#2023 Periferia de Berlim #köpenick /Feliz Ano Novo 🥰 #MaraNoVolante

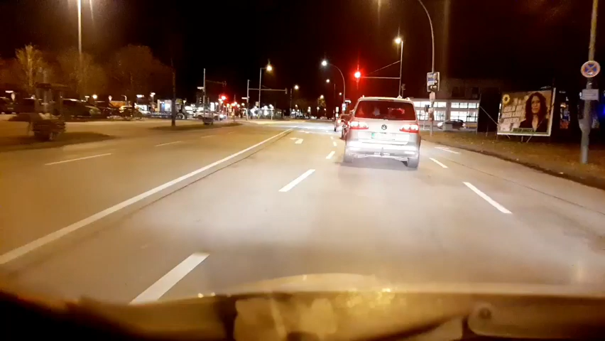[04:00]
Depois do farol aí, essa construção aí, a estação Grunau, com bastante vidraça. É um bairro calmo para se morar. Melhor que o centro. Os, geralmente, estrangeiros moram no centro. E os alemães mesmo, eles moram nessa região.
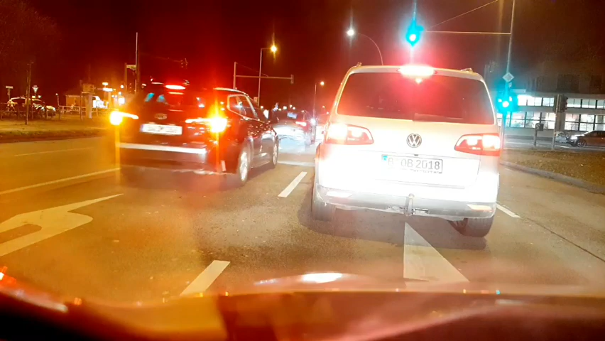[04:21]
Claro que eu não sou alemã, mas faço parte das pessoas que moram nas regiões calmas, que é o subúrbio alemão. E lá vamos nós. Depois de Grunau, aí vem onde eu moro, que é Berlim também, mas já fica a divisa com Brandenburg. Próxima estação, Weiswald. Vamos andar um pouquinho de mata de eucalipto aqui.